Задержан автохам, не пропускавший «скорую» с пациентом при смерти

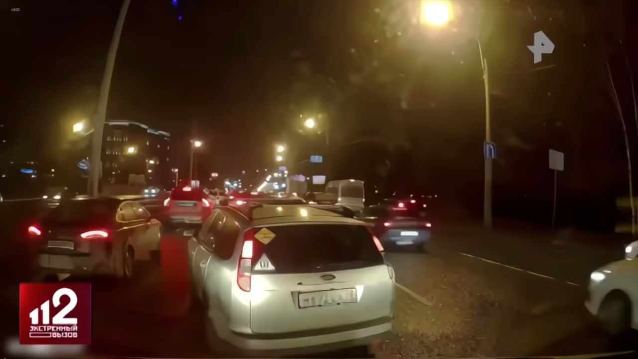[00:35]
Спецсигналы не авторитет, а пациент при смерти и подождать может.